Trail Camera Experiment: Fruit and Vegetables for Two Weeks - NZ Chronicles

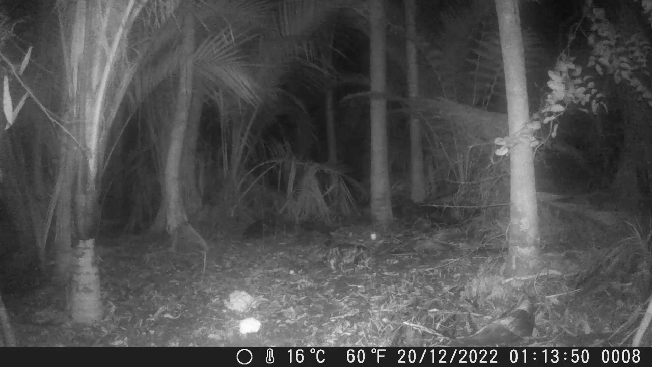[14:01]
Basically, what I expected. The first thing to see. Oh, there's a moth. Alrighty, fast forwarded, basically, 24 hours, and I've got a wild cat. I was, I wasn't expecting to see that. Um, although, nah, I suppose it makes sense.
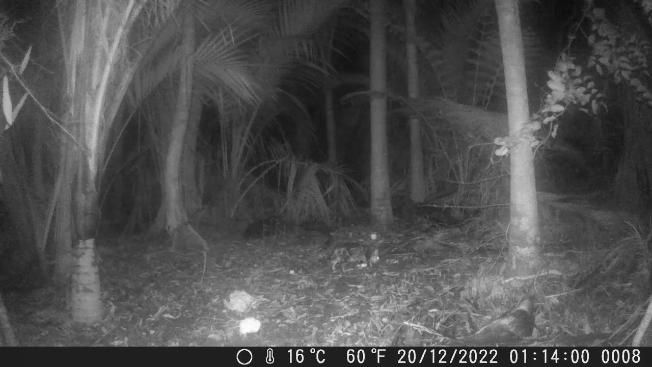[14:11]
But, nah, I wasn't expecting a wild cat. But, it looks like there's wild cats in here. And, everything's in the same place. And, whoa, check out this fella.
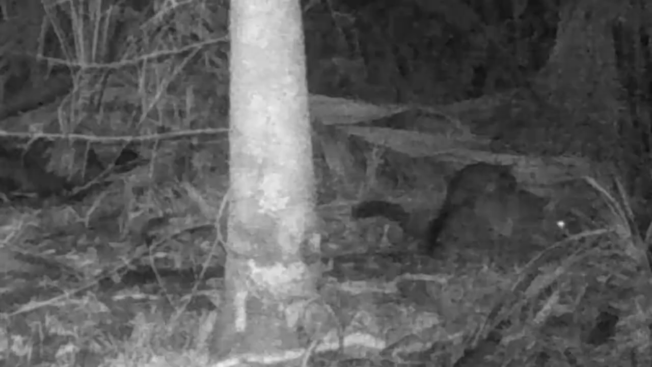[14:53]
You see that? There's a, there's a, there's a baby possum, on the back of that possum. Ha, that's pretty cool. Um, also, the apples are gone. What?
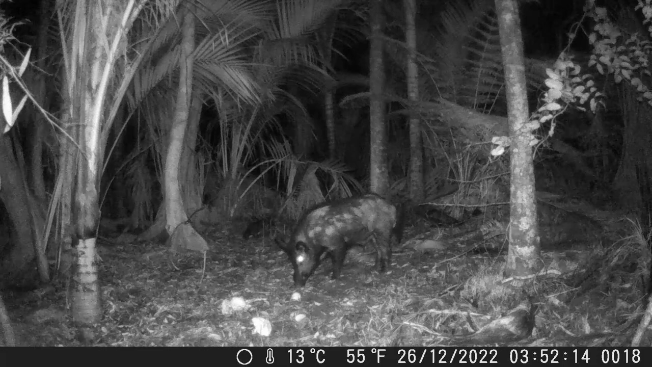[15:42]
Three in the morning. Oh, here's another piggy. Another boar, by the looks of it. I'm just going to, I'm putting that tank next to this pig again. Just look at the size difference. Holy crap. I don't know how big this pig is. I don't think it's huge. Um, but that big boar is freaking massive. Bloody hell. Right, anyway, sorry. Um, meanwhile, old mate's just, uh, oh, given the broccoli a sniff.
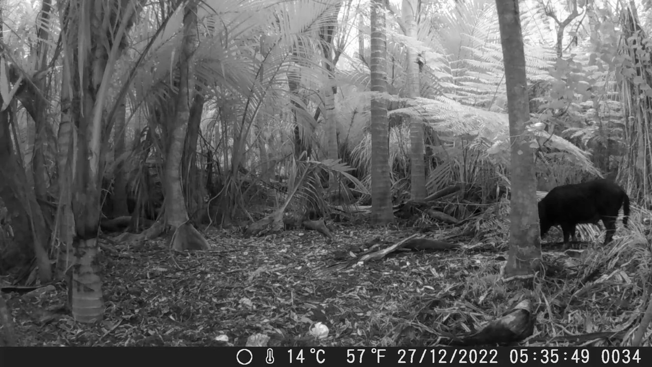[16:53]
Not the same day, same time. Like, my camera just can't decide whether or not to switch to night vision or not. Nah, okay, I think I can definitely see a, uh, an appendage that a boar would have, not a sow. Um, yeah, same time, 5.30 in the morning. Nice and light, eh?
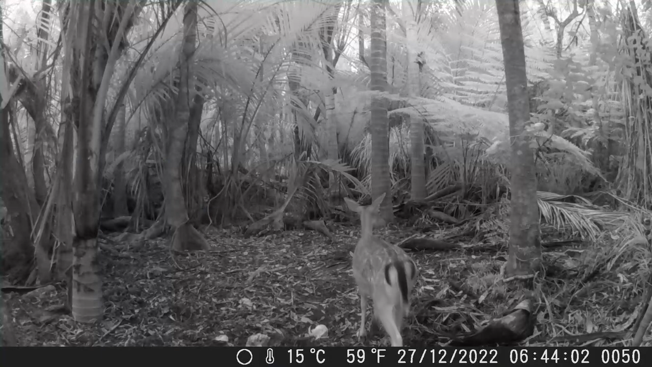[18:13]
She doesn't look like she has a fawn. I don't know. We'd probably see the fawn if it... We'd probably see it come into frame, to be honest. Oh, no. There she goes.